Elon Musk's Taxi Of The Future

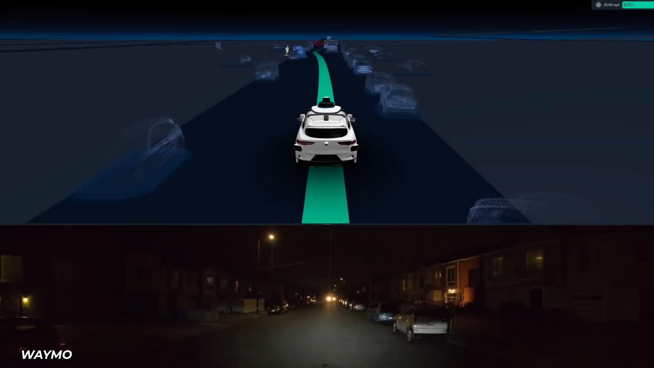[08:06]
Waymo Driver uses the custom maps and the real-time sensor data to determine its exact location on the road at all times.